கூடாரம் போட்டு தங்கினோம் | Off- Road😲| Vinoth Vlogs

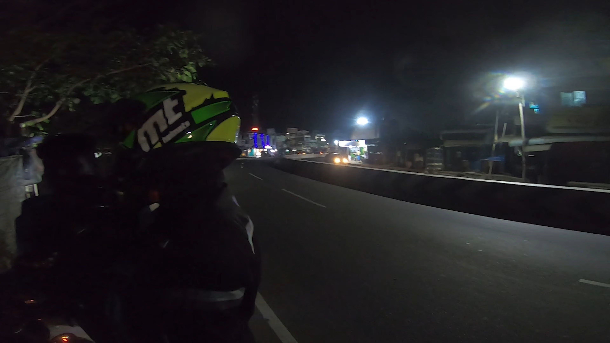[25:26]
ஓகே, நம்ம வந்துட்டு இப்போ நம்பர் ஒன் டோல்கேட்ல இருக்கோம். நம்பர் ஒன் டோல்கேட்லேருந்து வைண்ட் அப் ஆகிட்டு கிளம்ப போகிறோம்.